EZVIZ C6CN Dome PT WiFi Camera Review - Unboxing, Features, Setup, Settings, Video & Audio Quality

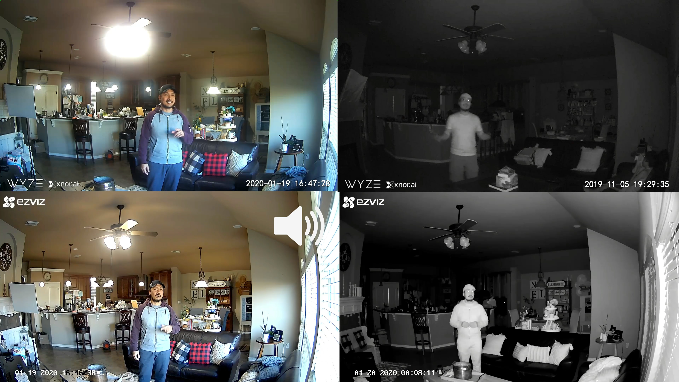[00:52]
I will link down below my review video which you will also see the comparison footage to the Wyze Cam.
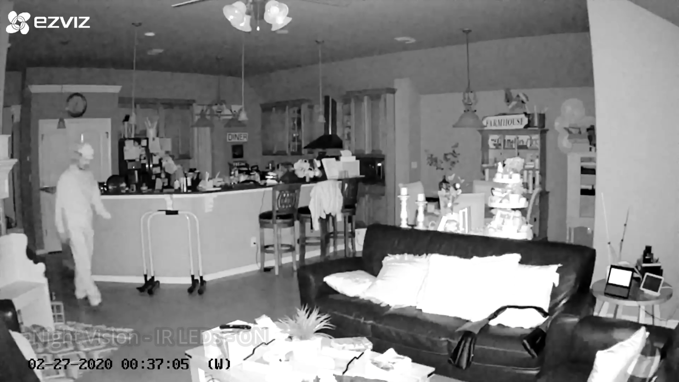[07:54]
So this is the video quality of the EasyBiz C6-CM dome camera at night. And with the infrared LEDs on. And it's totally dark.
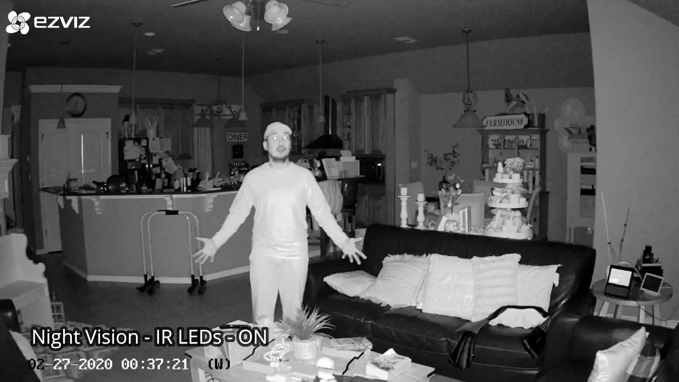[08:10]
So this is what it looks like and this is what it looks like when I'm close to the camera.
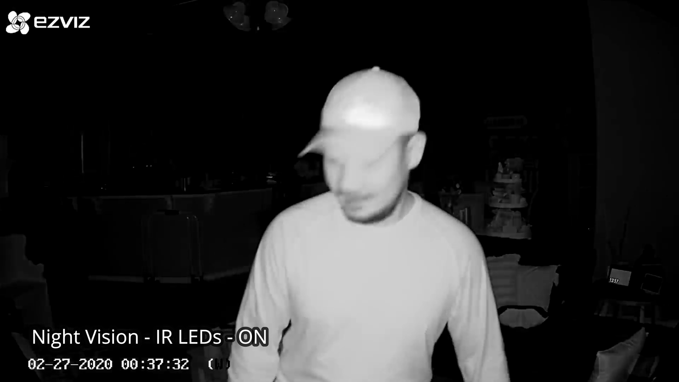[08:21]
And this is what it looks like when I'm away from the camera. So this is what it looks like when the camera is tracking me.